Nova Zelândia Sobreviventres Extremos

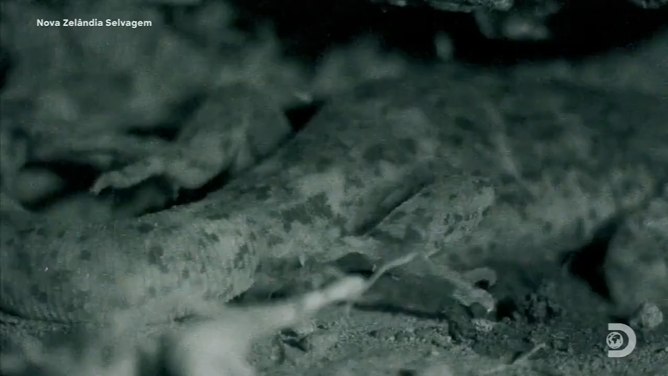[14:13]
As lagartixas do lugar continuam gestando os ovos dentro dos seus corpos para mantê-los aquecidos e depois dão à luz à cria. Os lagartos fazem a gestação dos embriões tanto quanto podem durante o verão.
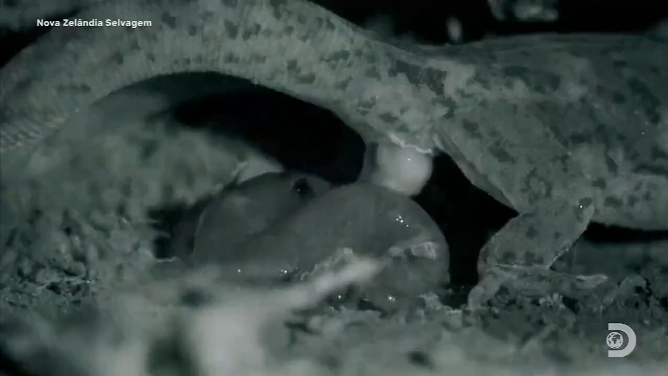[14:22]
E depois hipernam durante todo o inverno, quando o desenvolvimento é relativamente menor. E no verão seguinte, eles o desenvolvem um pouco mais. Se os filhotes estiverem prontos para nascer no fim do verão, eles nascerão.
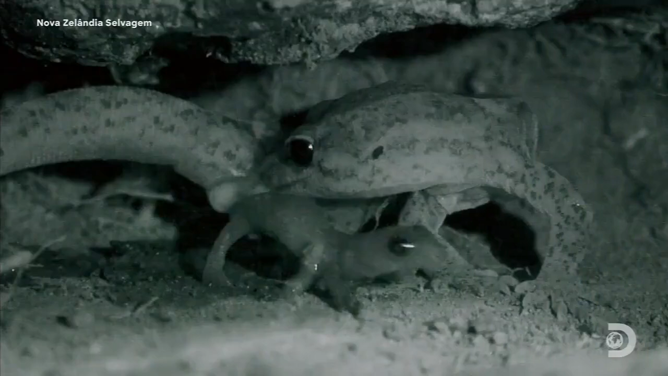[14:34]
Mas se não estiverem, elas o carregarão durante mais um inverno e vão parir no fim do terceiro verão.